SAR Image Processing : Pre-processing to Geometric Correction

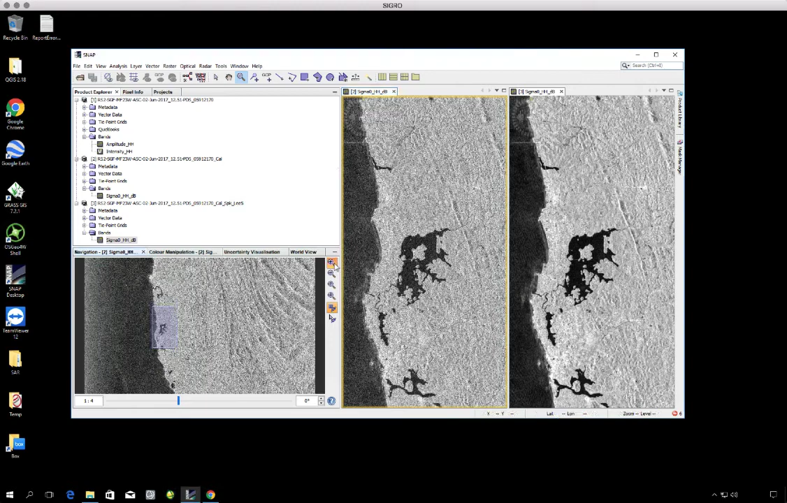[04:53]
we can see in the lake in the right side it's more smooth we already reduce the speckle noise